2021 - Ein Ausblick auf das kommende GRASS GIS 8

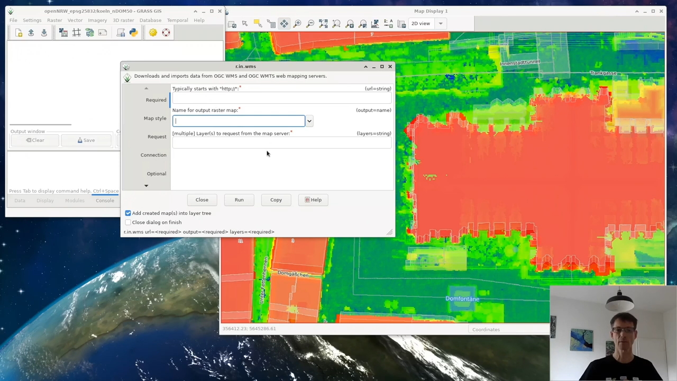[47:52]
kann ich hier oben wieder die adresse angeben habe aber die möglichkeit die karte zu speichern so das bedeutet ich kann die lokal übertragen und wenn es sich zum beispiel um rgb infrarot bilder handelt dann habe ich die möglichkeit hier entsprechend mit diesen daten auch analyse zu betragen so was kann ich noch zeigen wir haben hier ich gehe mal hier wieder raus und schalte um auf north carolina
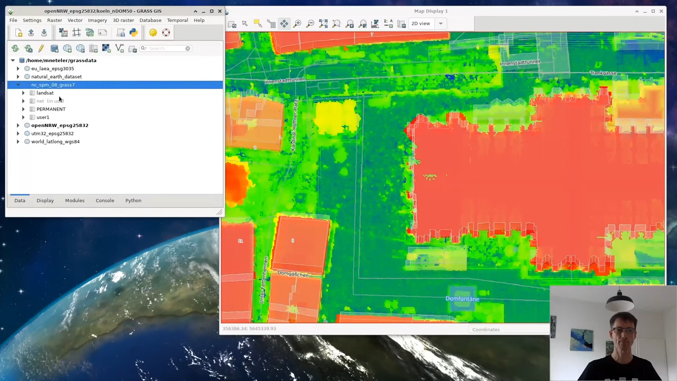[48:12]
damit wird jetzt hier das display neu aufgebaut